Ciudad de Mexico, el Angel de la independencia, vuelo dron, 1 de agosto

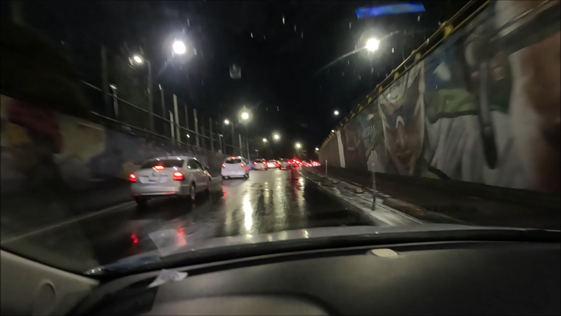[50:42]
Justo habrá parado hace un ratito. Y como no, estamos en Ciudad de México, caravana. A la derecha, los coches paraditos. Pero bueno, estos días han estado bien.